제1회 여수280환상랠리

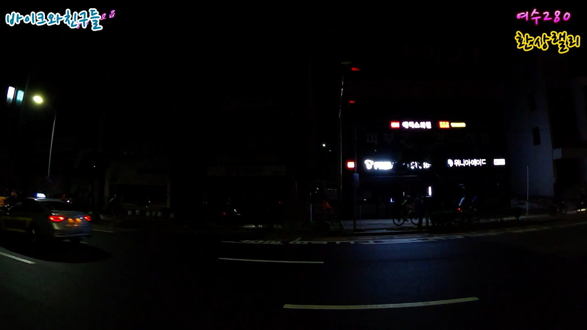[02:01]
자, 오늘 280 여수넬리 오늘 참석자들이 출정하고 있습니다. 선소 부차장에서 출발했고요. 이 책에 흥렬이 이어지고 있습니다.